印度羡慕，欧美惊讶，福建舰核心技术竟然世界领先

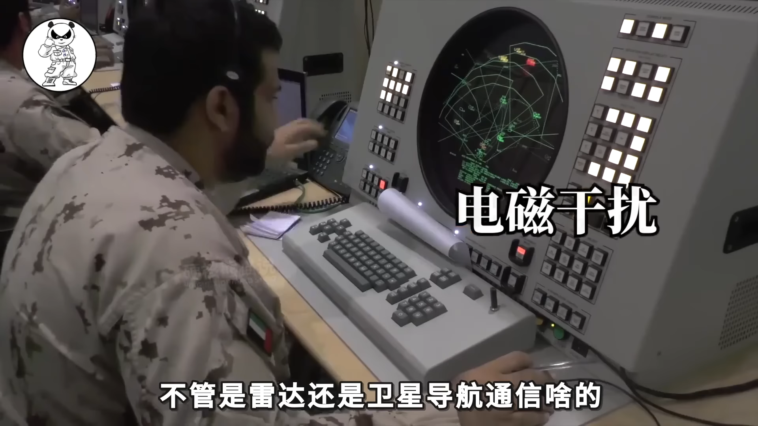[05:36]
不管是雷达还是卫星导航通信啥的
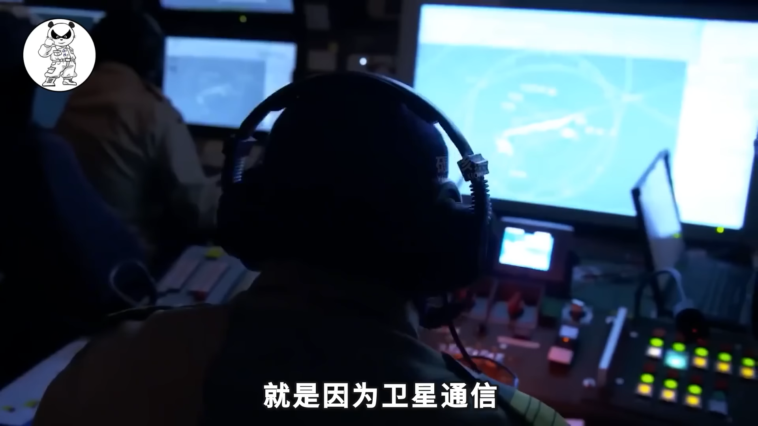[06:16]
就是因为卫星通信跟对空几件雷达之间的相互干扰无法实施侦测最终被
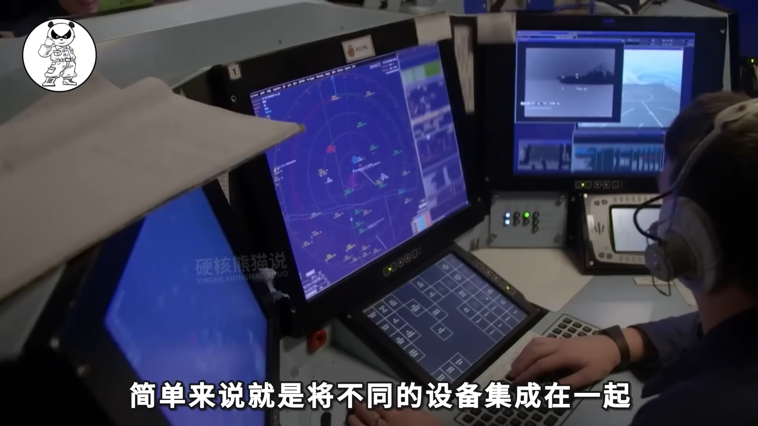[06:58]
简单来说就是将不同的设备集成在一起还要能实施控制各个设备的电磁波接收和发送